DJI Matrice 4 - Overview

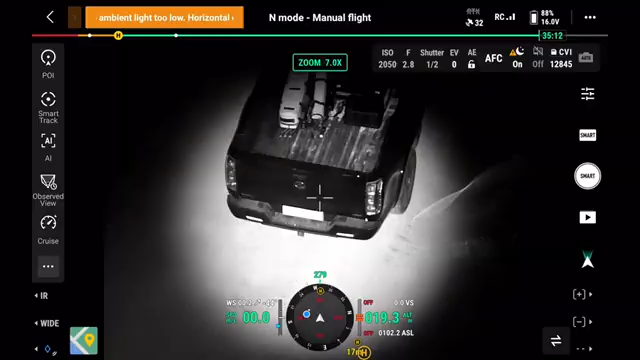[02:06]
A newly integrated near-infrared auxiliary light with an illumination distance up to 100m to significantly improve the visibility of objects in dark environments.